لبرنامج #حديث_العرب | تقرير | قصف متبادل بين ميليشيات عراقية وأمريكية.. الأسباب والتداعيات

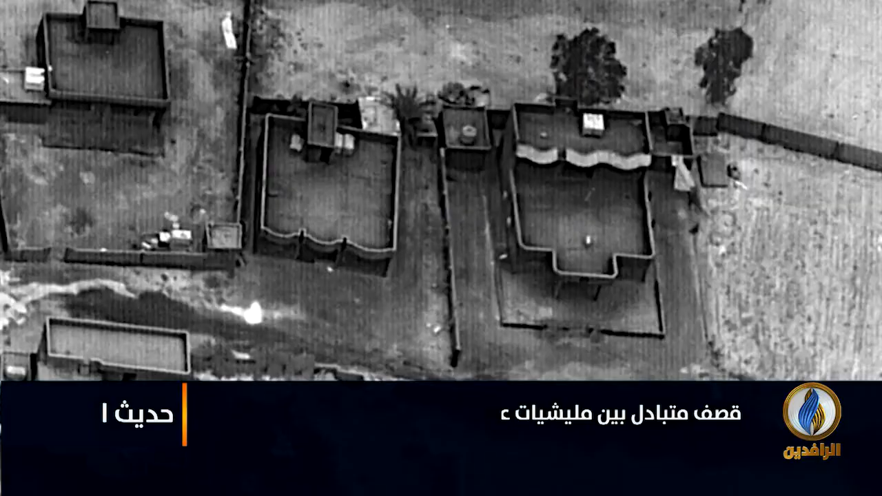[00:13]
صفحة جديدة من الرد الأمريكي على تلك الميليشيات بدأ بقصف أمريكي جديد لمواقع
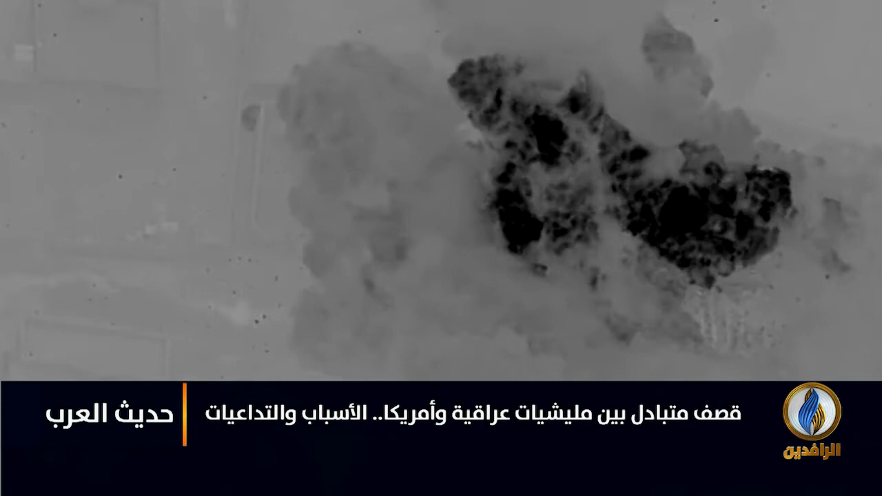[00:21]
ميليشيا الحشد في العراق وسوريا أوقع بين صفوفها عدداً من